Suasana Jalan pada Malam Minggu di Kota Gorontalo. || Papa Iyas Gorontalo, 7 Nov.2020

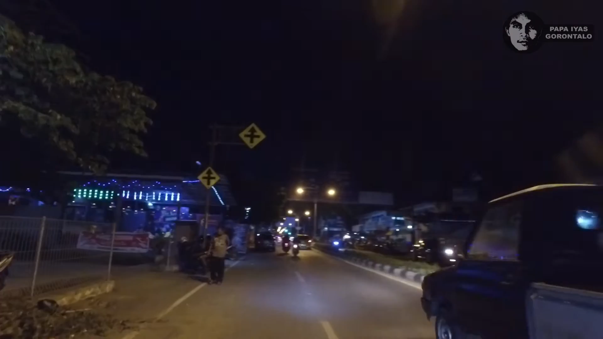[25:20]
liburan ya di malam minggu ini. Perempatan menuju ke SMA 1 belok kiri.
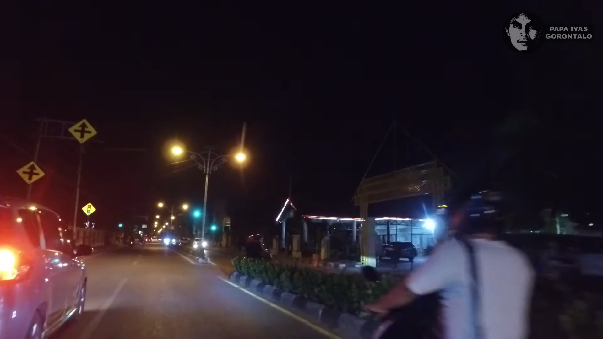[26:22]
Kita sekarang sudah tepat di perempatan. Kalau belok
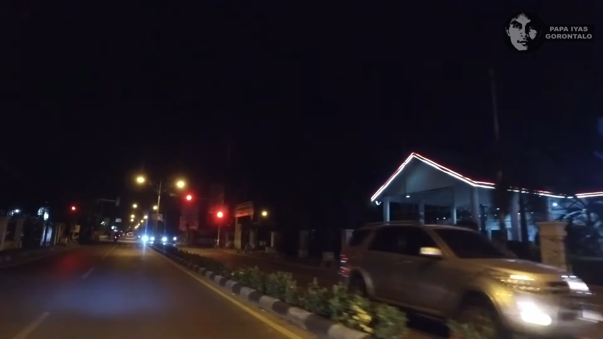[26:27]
kanan menuju ke pusat pertokoan, belok kiri ke Kampung Bugis.
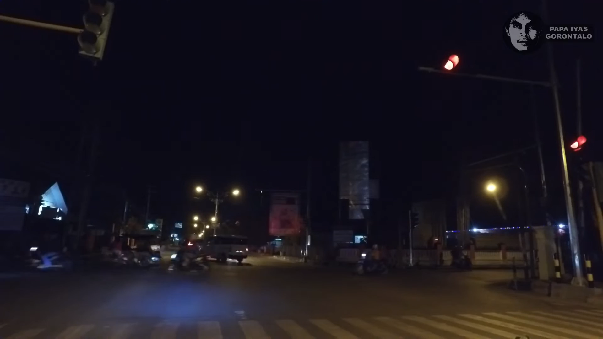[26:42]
Jadi di depan ini perempatan ada kantor pos, sebelah kiri kantor pos dan sebelah kanan kantor wali kota. Ya, jadi kita menuju ke arah kantor wali kota. Nah ini kantor pos.
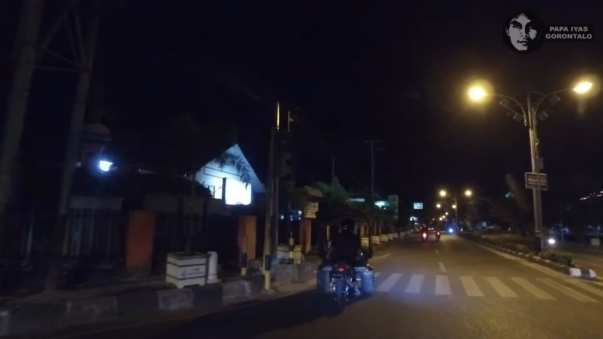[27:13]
Dan yang di sebelah kanan kantor wali kota.
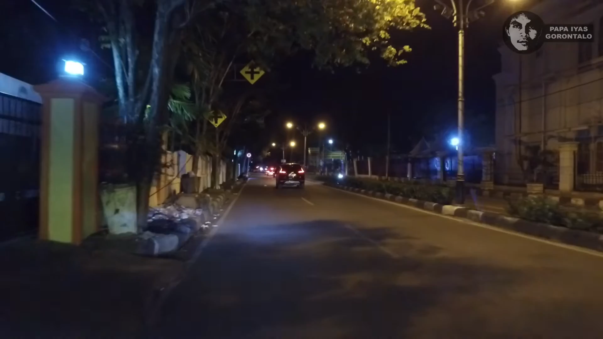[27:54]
Nah ini sudah di perempatan rumah dinas Gubernur Gorontalo. Nah ini rumah dinas.
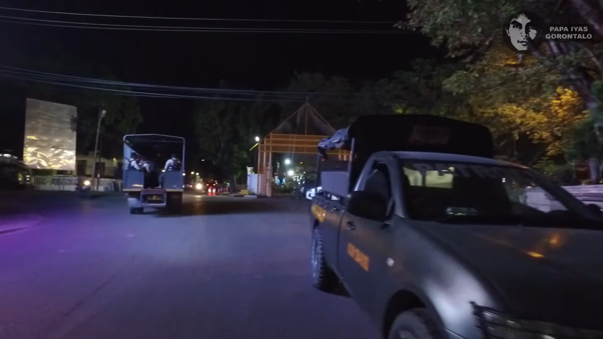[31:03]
Ada tentara, ada polisi, ada satpol.
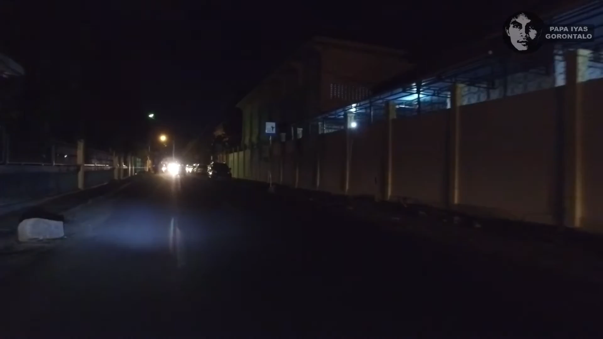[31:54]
Oke, kita lanjut terus. Sekarang kita sudah berada di belakang
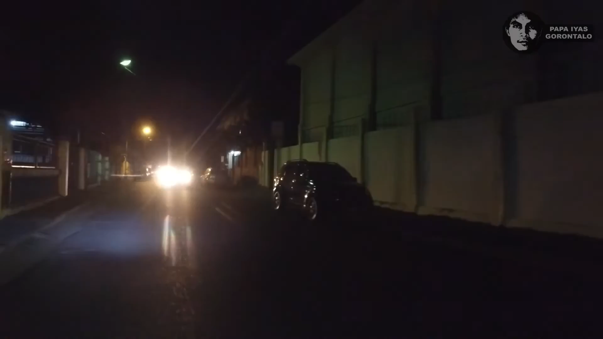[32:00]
rumah dinas wali kota ya. Kita menuju ke arah utara. Tadi kita melewati depan, sekarang kita melewati belakang. Nah, ini kita sudah berada di kota tua. Banyak bangunan-bangunan tua di sini.
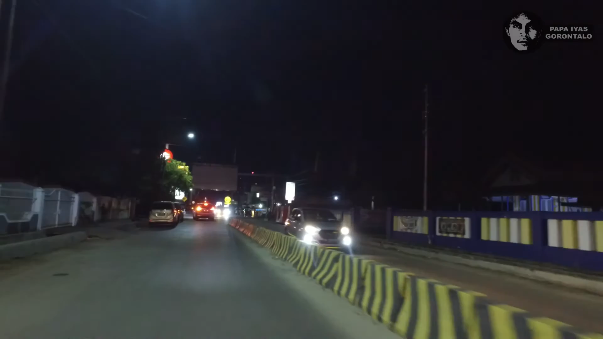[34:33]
Ya, saya terus menuju ke arah Mall Gorontalo ya. Kita belok kiri
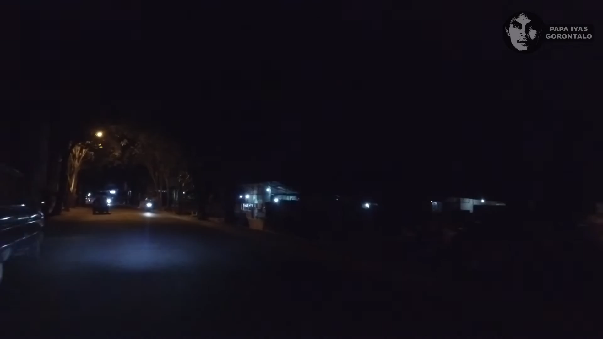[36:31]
masih jalan lama ya namanya, Cokro Aminoto. Ya, kita lanjut.
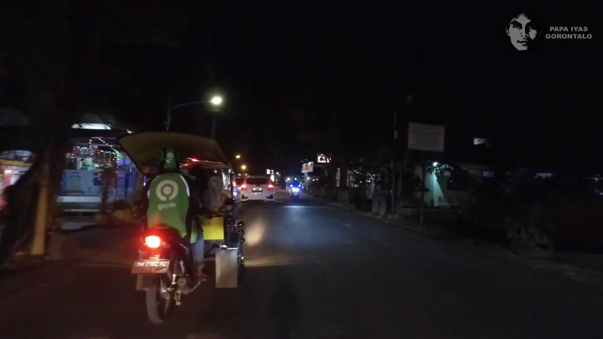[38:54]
Nah, di sini juga banyak penjual-penjual handphone ya, toko-toko handphone, ada warung-warung handphone juga.